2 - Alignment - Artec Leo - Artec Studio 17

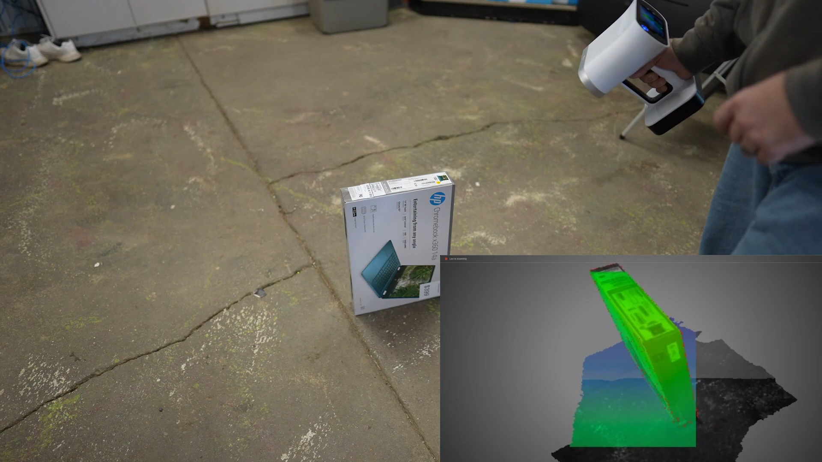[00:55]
Okay, go back to Project. Add another scan.
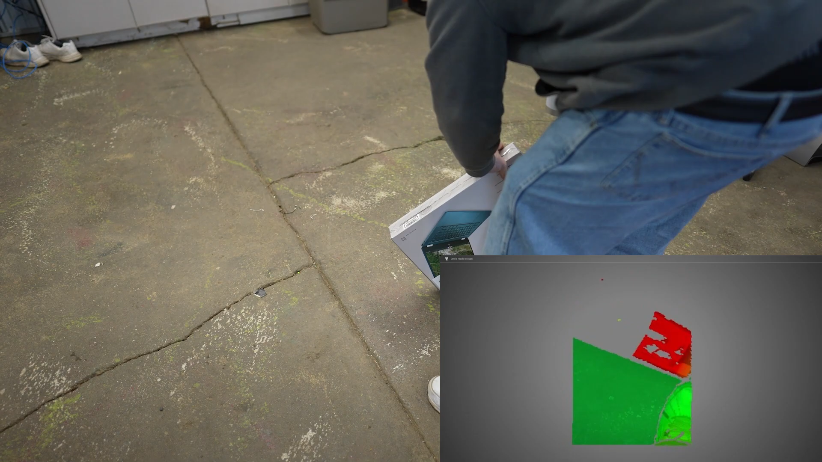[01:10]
We'll complete upside down and everything.